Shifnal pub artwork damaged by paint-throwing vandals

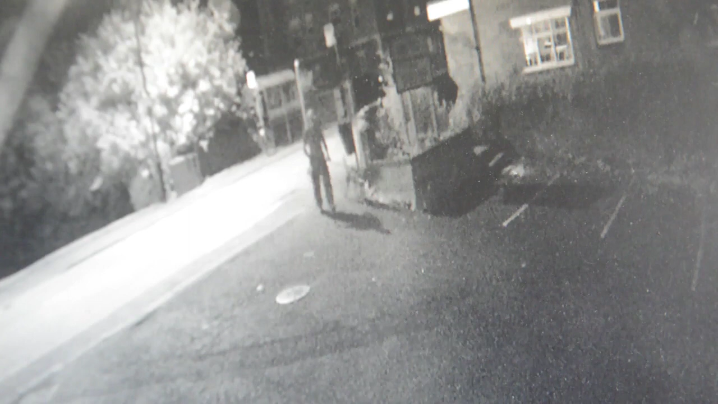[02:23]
3:45 at Jasper's rear car park. Was there for probably 3 or 4 minutes before returning
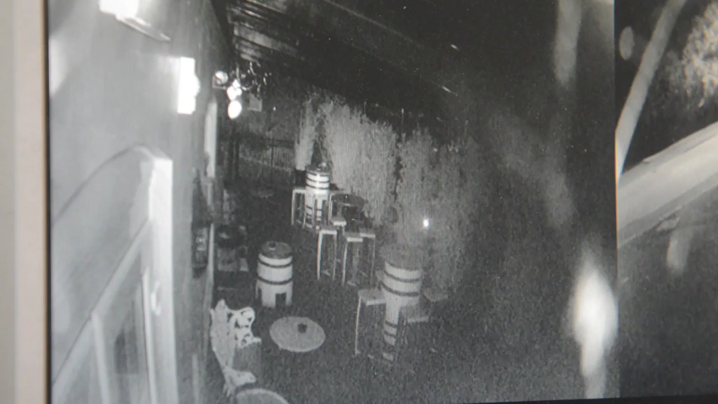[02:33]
over the bridge into the public car park at the back of the one stop.